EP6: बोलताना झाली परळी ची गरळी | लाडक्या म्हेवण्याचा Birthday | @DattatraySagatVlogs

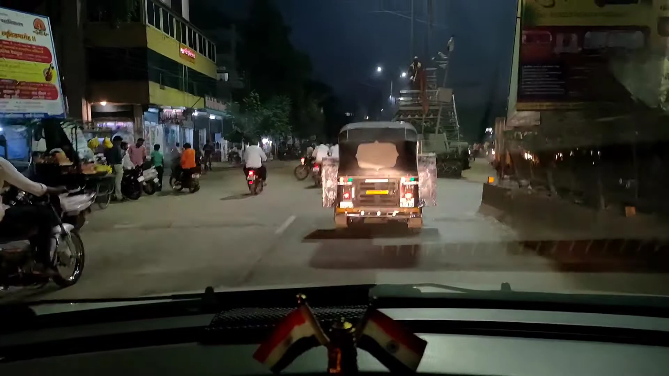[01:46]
समोर शिवाजी महाराजांचा पुतळा आहे म्हणून या चौकाला नाव दिलं छत्रपती शिवाजी महाराज चौक.
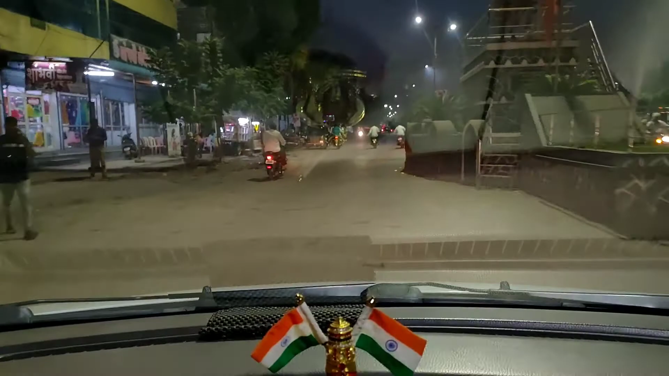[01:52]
जय शिवाजी.
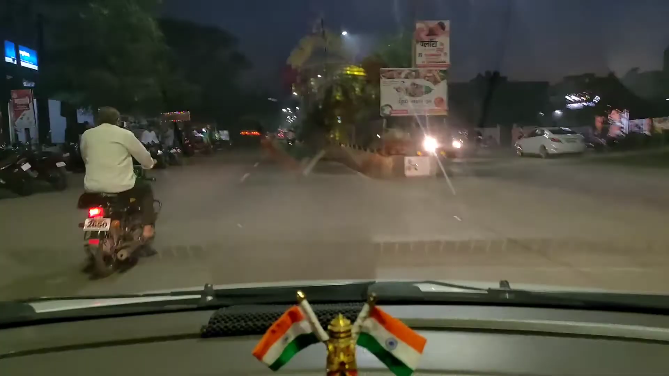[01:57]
हे बघा रस्त्याचं काम चालू आहे. परळीच्या जस्ट बाहेर निघालो ते, अजून रस्त्याचं काम झालं नाहीये.
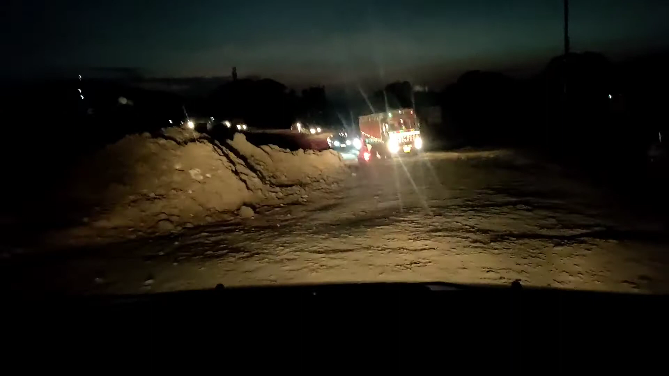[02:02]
हा सगळा मातीचा रस्ता आहे, कधी होणार काय माहित, देवालाच माहिती आणि करणारे त्यांना माहिती.
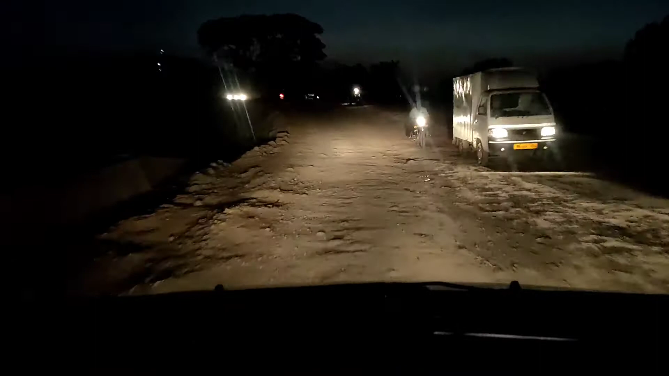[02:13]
ऑल राईट मित्रांनो, आता फायनली आपल्याला जवळपास 2 किलोमीटर क्रॉस केल्यानंतर चांगला रस्ता लागलेला आहे, सिमेंट रस्ता. आणि आपण आता राईड एन्जॉय करणार आहोत आणि पुढे आपल्याला एक घाट लागणार आहे, परळीचा घाट.
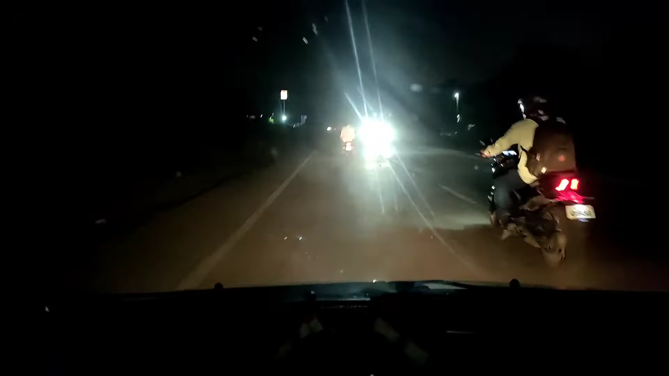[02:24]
त्या घाटातून आपण जाणार आहोत. छोटासा घाट आहे, काही मोठा नाही आहे. उगाच एक्साइट होऊ नका.
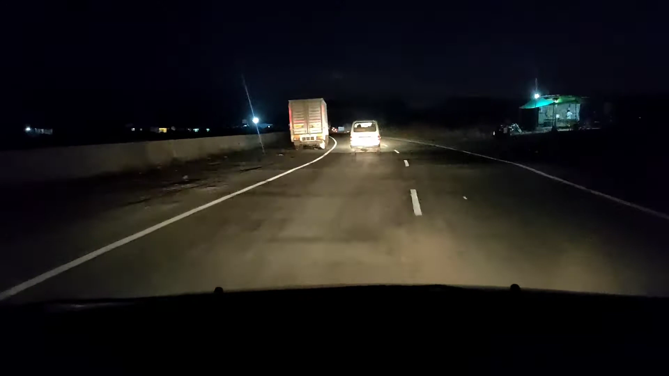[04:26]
आता मित्रांनो राईट साईडला ज्या लाईट दिसत आहेत तुम्हाला, ते आहे गिरवली पॉवर प्लांट इथल्या जवळपासच्या एरियाजला, गावांना म्हणू शकतो आपण.
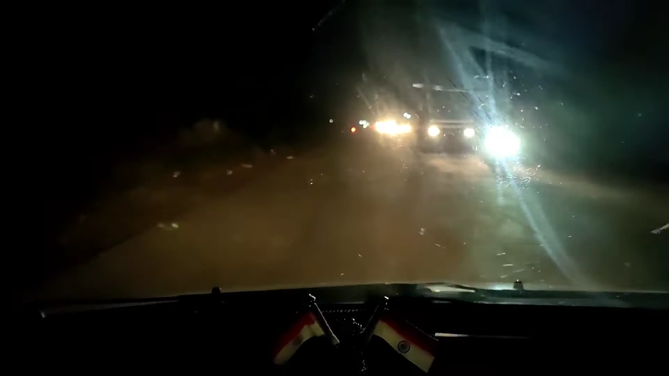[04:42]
किती मेगावॉट आहे काय ते मला नका विचार, ते मला माहित नाही, ते आमच्या साडून विचारा त्यांना. पुन्हा अंबाजोगाईमध्ये पोहोचतोय, आता एंट्री करतोय.
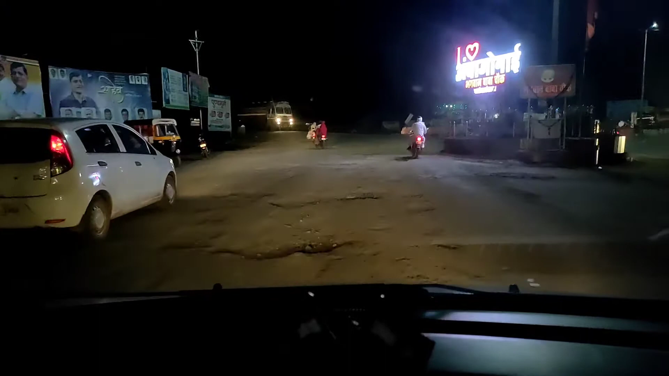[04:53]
आणि हा आहे भगवान बाबा चौक, राईट साईडला तुम्हाला दिसतंय आय लव्ह अंबाजोगाई. आता हे सगळीकडेच फॅशन आली आता म्हणता येईल की सगळ्या शहरांमध्ये असं लावतात चौका चौकात,
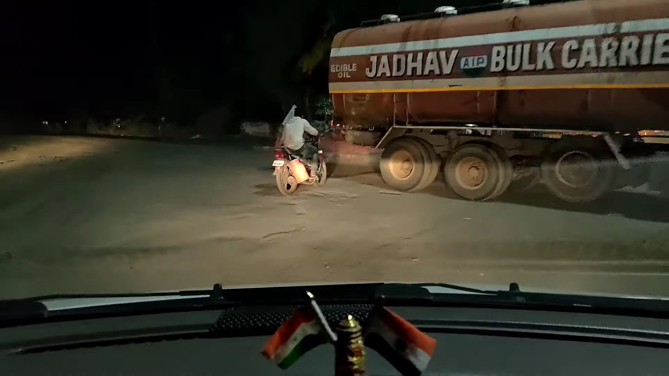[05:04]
आय लव्ह अंबाजोगाई, आय लव्ह पुणे, आय लव्ह मुंबई, आय लव्ह हे, आय लव्ह ते, असं सगळेच चालू आहे.
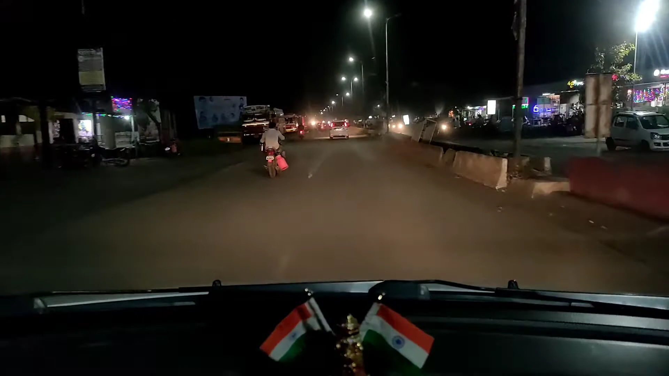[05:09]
आता हे आता काल परवाच 2 दिवसापूर्वीच बसवलंय आय लव्ह अंबाजोगाई.
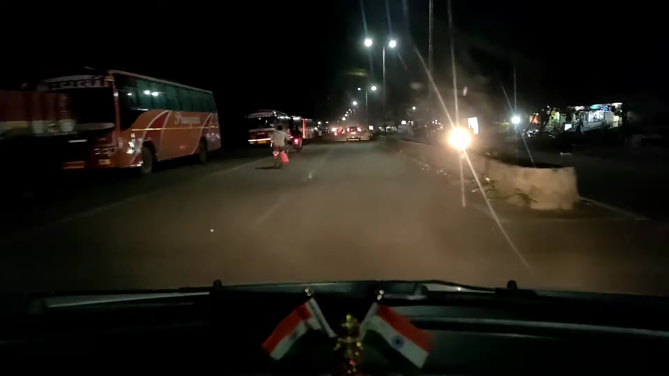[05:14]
ठीक आहे बरं वाटतं म्हणजे लोकांना कळतं, आपण म्हणजे बाहेरचं कुणी आलं असेल तर त्यांना कळतं की आपण कुठल्या शहरात आलो. आणि हे माझ्या लेफ्ट साईडला आहे अंबाजोगाईचे एस टी डेपो,
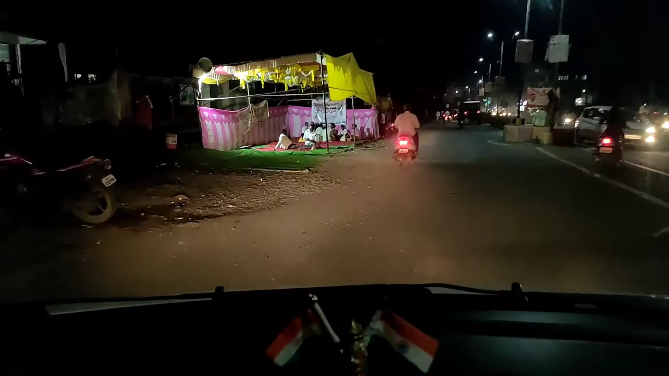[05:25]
आणि हे बघा हे कर्मचारी आंदोलनासाठी बसले,
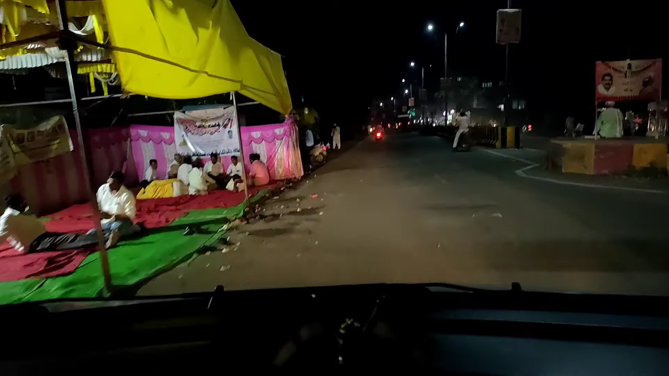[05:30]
तिथं जो आपला एस टीचा संप चालू आहे, आंदोलन चालू आहे, त्याच्यासाठी बसलेले. आणि कुठे आहे हे कुठे ते दिसायले मॉन्जिनीस, हेच की ठीक आहे ते मॉन्जिनीस.
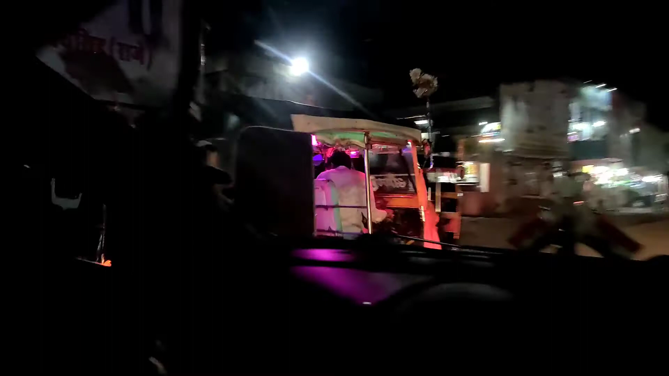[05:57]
बघा हे आहे ते एस टी स्टँड, बंद आहे आता, सगळं ओसाड पडले.
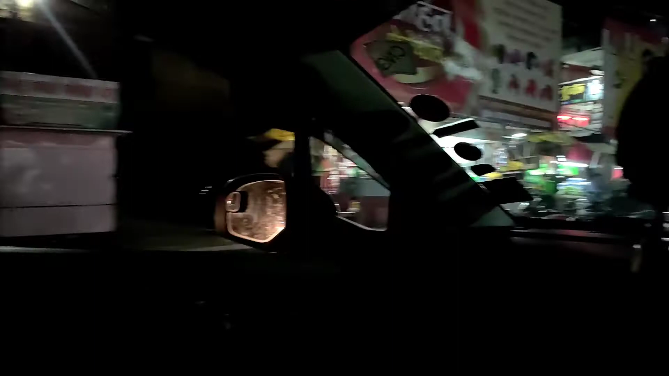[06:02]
आणि याच्यात सगळ्या प्रायव्हेट गाड्या बसेस ते येऊन थांबत आहेत आणि पॅसेंजर घेऊन जात आहेत.
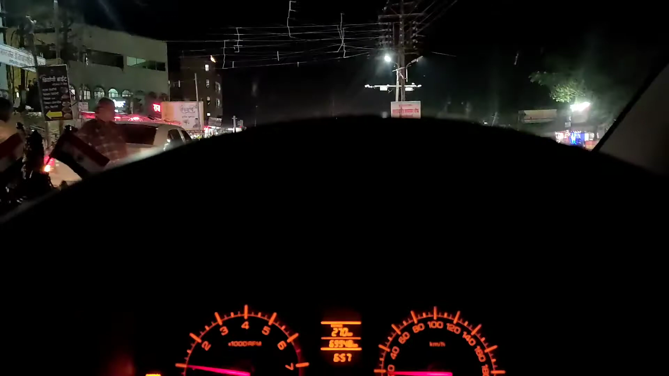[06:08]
आणि हाच आहे स्वातंत्र्यवीर सावरकर चौक.